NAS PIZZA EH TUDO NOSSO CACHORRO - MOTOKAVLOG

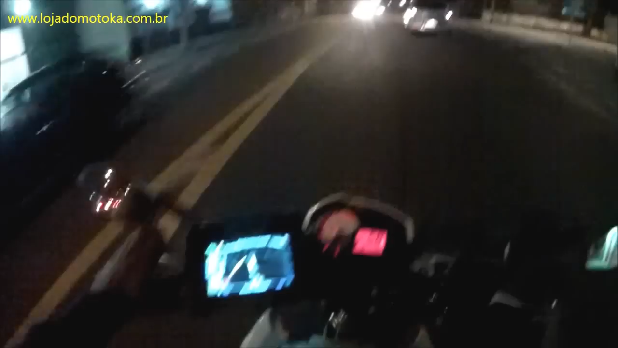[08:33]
Mas hoje A gente não vai passar Na curva do S Curva do S É monstrona Cachorro Será que Cachorro Vai entrar aqui Cachorro Depois do Siena Até pra entrar Por aqui Desse jeito que é Eu tava falando Do meu pai Mas eu acho Que eu já falei O que eu tinha Pra falar